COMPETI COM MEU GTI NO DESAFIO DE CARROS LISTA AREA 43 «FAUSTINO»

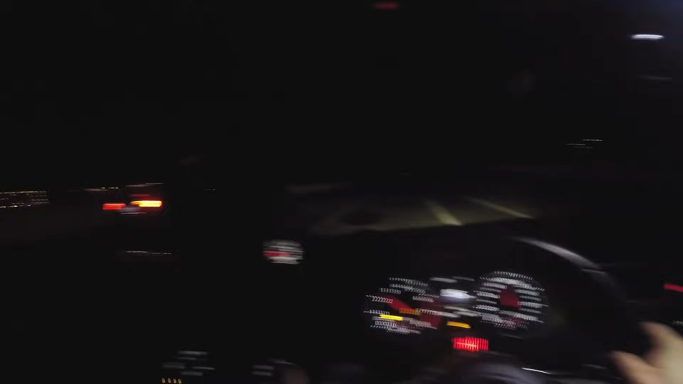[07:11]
Mano, o carro dele tá com muito mais chão que o meu Esquece Meu carro tá com pneu muito ruim Nem soltando antes Seu pneu tá muito melhor que o meu O meu tá patinando demais, velho Tá grudando, velho É zero?
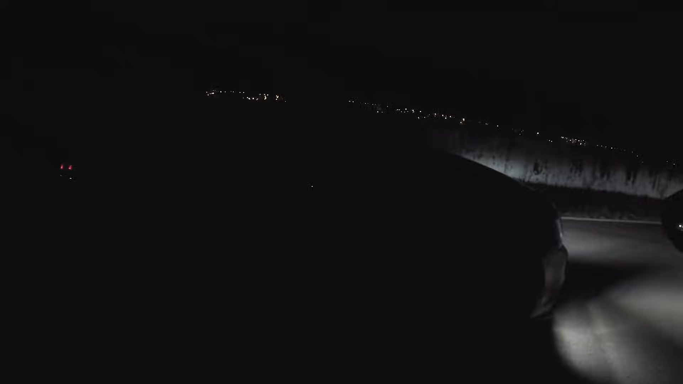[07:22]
É zero Ah Aí não tem jeito Pneu zero, mano Não tem jeito Caralho, é? Não adianta, né, mano?
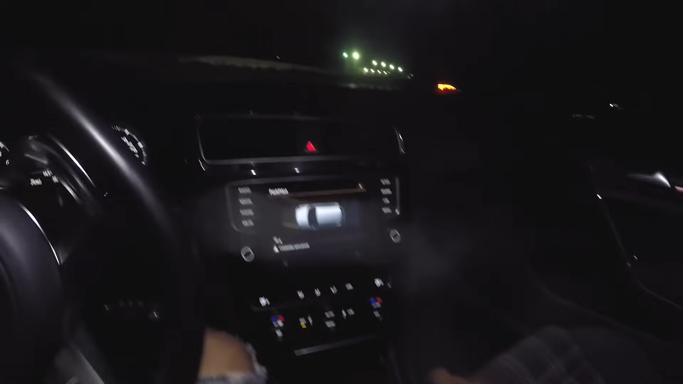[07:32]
Querer vir pra cá com o pneuzão gasto É só cacete que toma Essa vez que vim aqui Tem que vir com o pneu bom Ou pelo menos passar o de trás pra frente, né, mano?
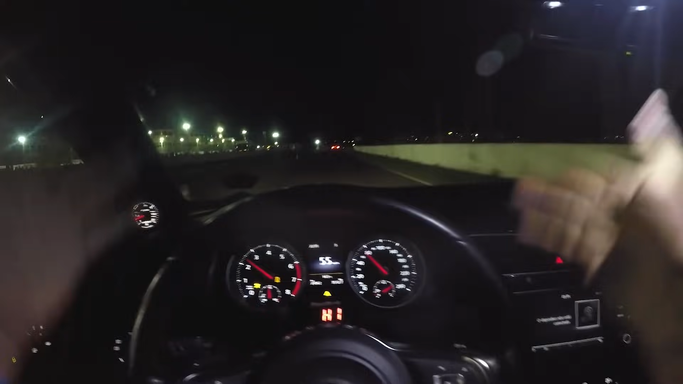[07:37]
É que eu não ia andar com o bagulho, tá ligado? Eu nem me preocupei Porque eu não ia andar Patina muito, mas patina muito